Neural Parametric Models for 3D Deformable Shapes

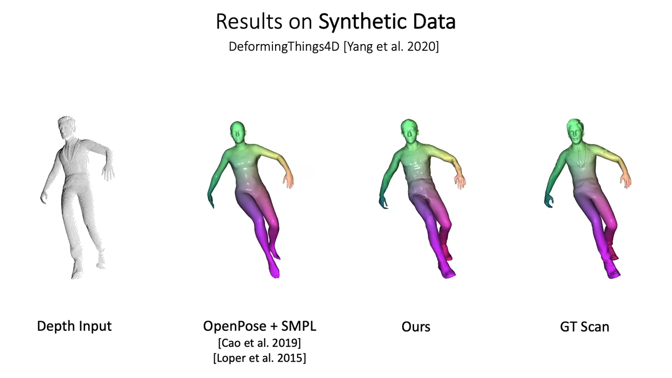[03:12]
We also compare with occupancy flow on the dynamic Faust dataset,
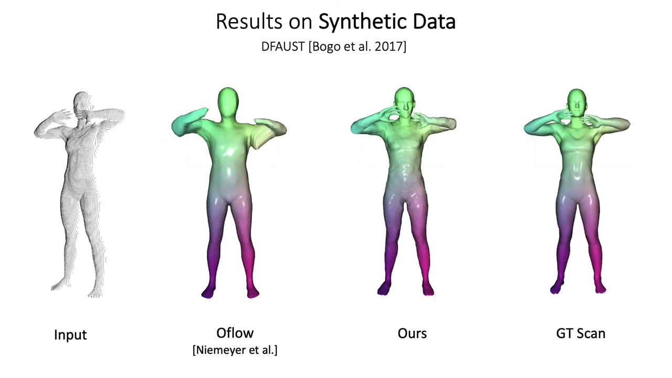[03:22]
achieving better tracking while more accurately representing the shape. We further demonstrate the applicability of NPMs by learning a hand model.
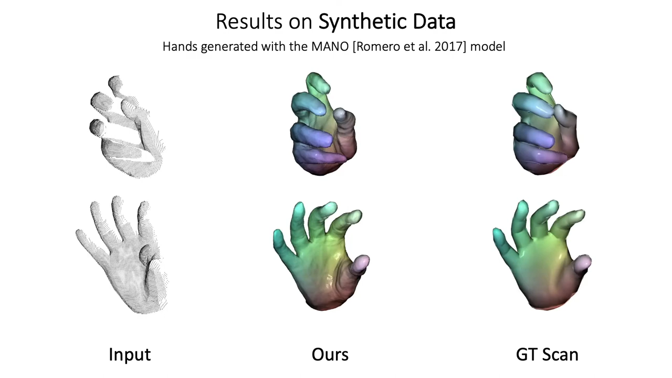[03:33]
Here we show model fitting results given a monocular depth sequence.